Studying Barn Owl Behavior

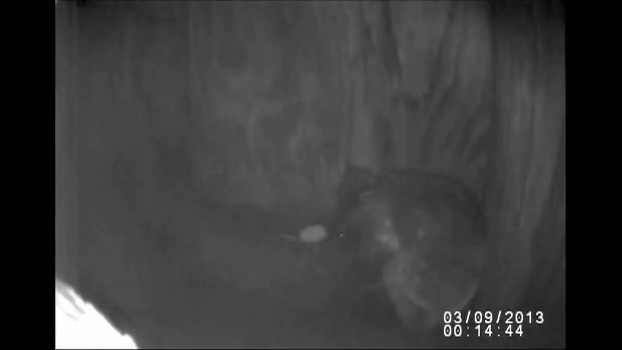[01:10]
You have captured some footage to show us some of the things that we're seeing here.
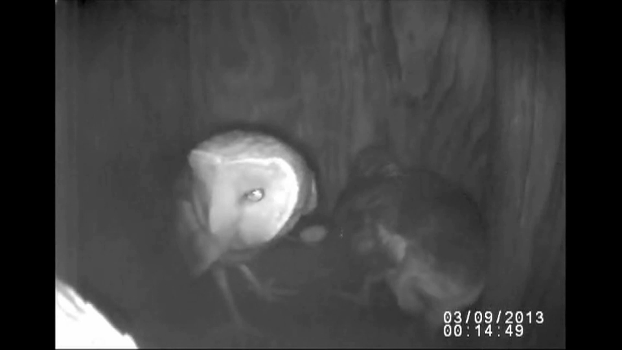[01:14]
The nesting season started off with the birds courting each other and we found that both the male and female spent a lot of time in the nest box and they would sometimes pass rodents or prey back and forth to each other. Say, hey baby, I got a gift for you. Yep, yep. Just, I guess, show each other how good they were at catching food. And then we found that the female laid seven eggs, which is a good-sized amount of eggs. And those eggs hatched just about a month ago. And since she laid so many eggs, she couldn't do that all in one day. You know, that's too much.
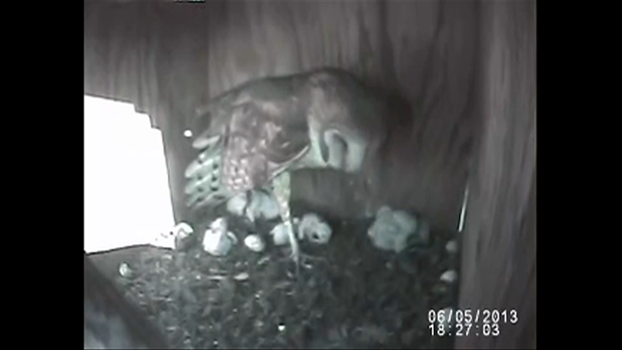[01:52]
So we'll see one of these chicks is much bigger than the other chicks and we have, you know, all sizes in between just because they all grow at different rates. So you've got some footage too. It's daylight. You see a little bit better.
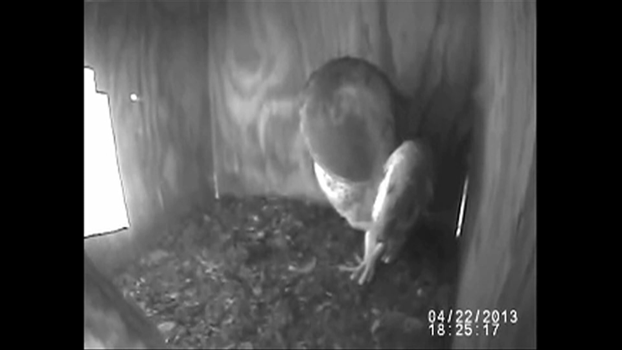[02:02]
And one's preening themselves, cleaning themselves and chilling out and waiting for the daddy to come home and say, hey, look at me. Yep. And we can see everything they eat, which is interesting. Lots of mice and voles.
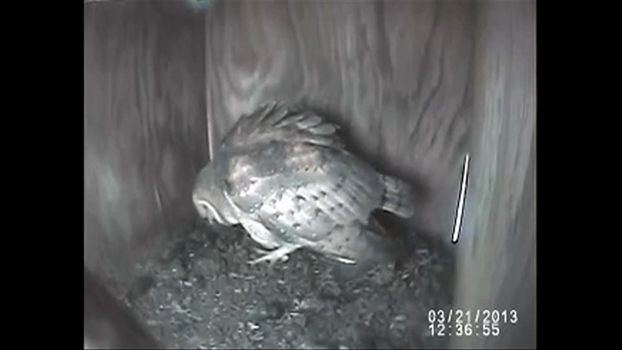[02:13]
Very proficient at catching rodents. They don't seem to eat much else, so. How did this whole process start? Did the landowner say, hey, we've got these owls here from that point? Well, this particular nest was reported by the landowner.